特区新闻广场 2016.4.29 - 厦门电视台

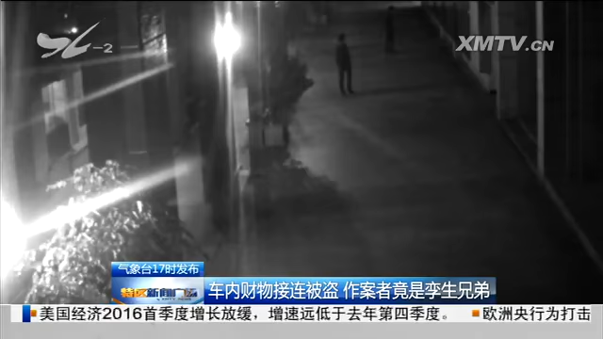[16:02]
监控画面显示3月30号凌晨一点多在市文化艺术中心两名男子走走停停不时四处张望像是在寻找什么不一会儿两人来到一辆白色汽车旁其中一人在边上守候另外一个人很快打开了右侧车门身